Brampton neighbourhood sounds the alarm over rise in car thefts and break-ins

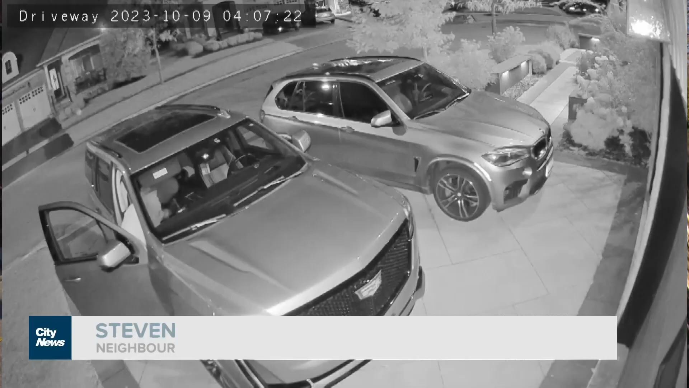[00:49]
They come in, they scurry around, look for keys, and it seems that that's what they're doing is they're trying to get quick hits and get high valuable vehicles.
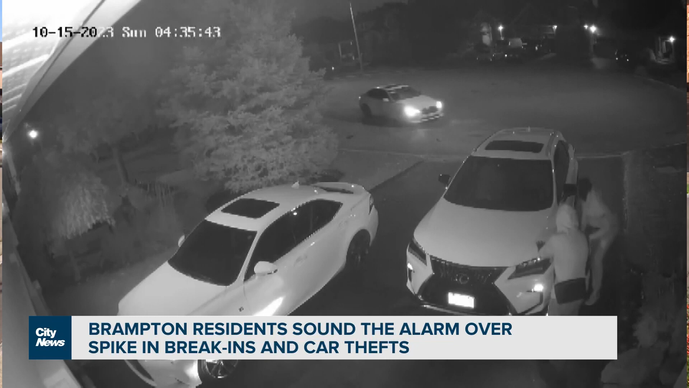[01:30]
Again, they're wearing masks, so you can't really identify them, right? You're just identifying them from their hoodies. Residents tell me Peel Police have been doing some patrols of the neighborhood,